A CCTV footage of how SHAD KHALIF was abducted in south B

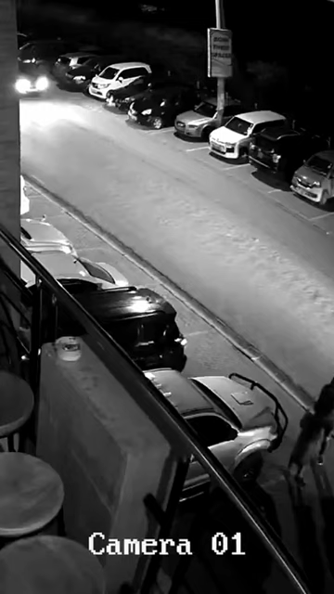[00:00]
So guys, this is what is happening. The government has panicked na inakawa na arrest our comrades anyhow li. A few hours ago, wali arrest one of our comrades, ambaye ni Daktari, but they have released him. So right now, they have also arrested Shad Khalif. Na ukiangalia kwa iyo CCTV, unaona iyo gari ilikuja na ikampik. Au majamu wali kuja waka pak gari kando yake.